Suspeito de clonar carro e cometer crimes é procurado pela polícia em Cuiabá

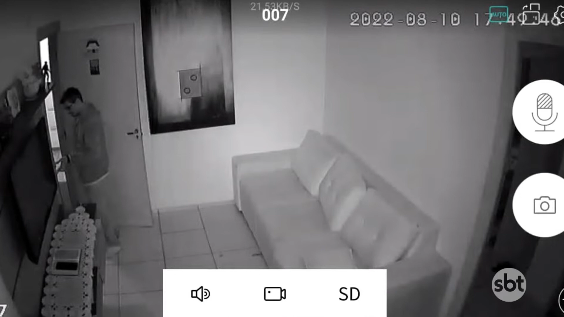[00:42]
monitorando a chegada da polícia até o apartamento ainda
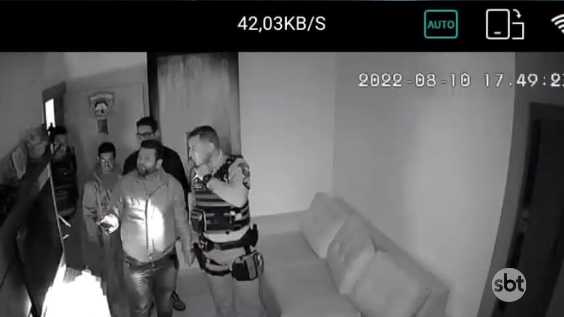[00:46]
mandou para a portaria imagens do policial. Tipo assim, ah, entraram no apartamento, né?
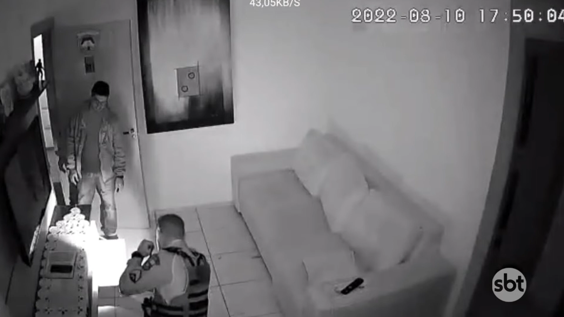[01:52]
Fizemos o adentramento à residência do mesmo e lá nós flagramos uma câmera filmando a guarnição policial militar que lá estava adentrando aquela residência.